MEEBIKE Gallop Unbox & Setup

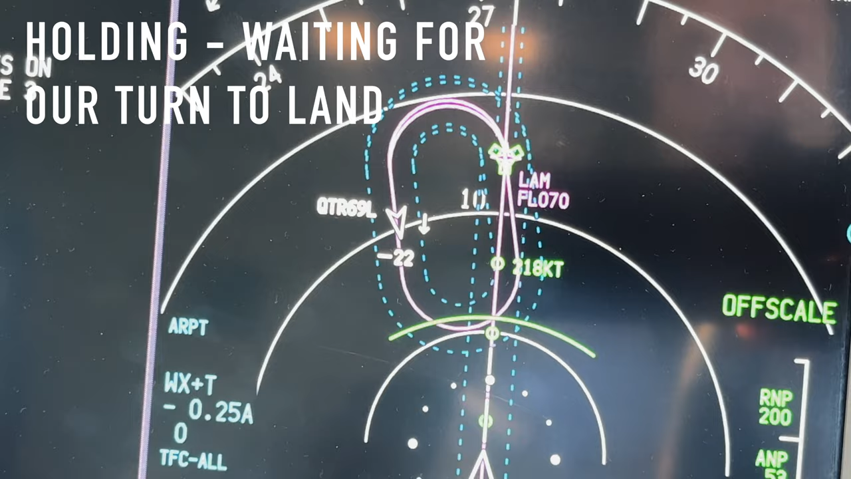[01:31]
Holding pattern. One airplane up below us.
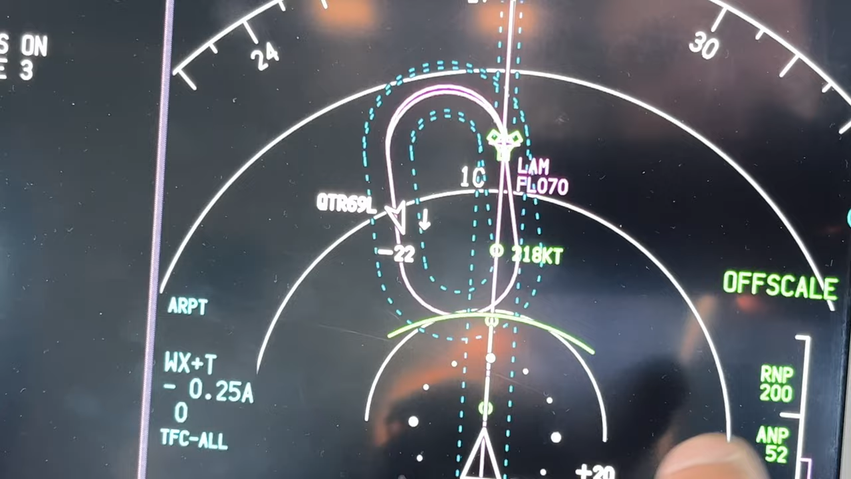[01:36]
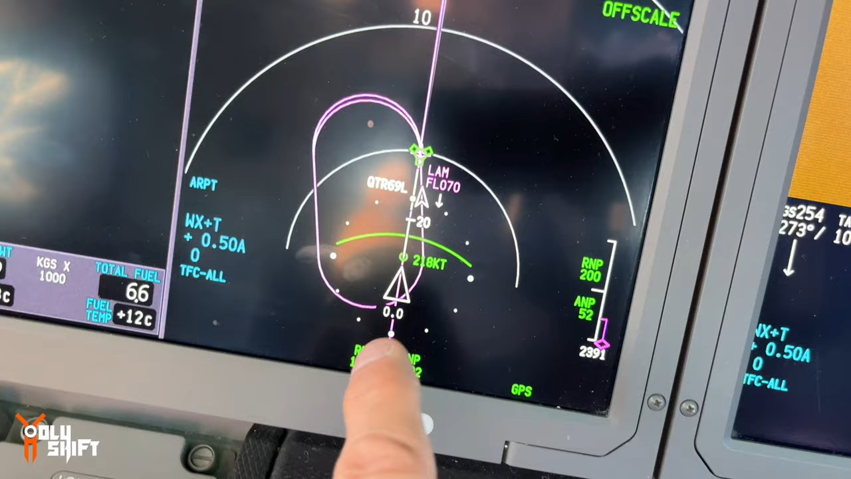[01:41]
Entering the holding underneath us, 2,000 feet below us. Right here, you can see him right there.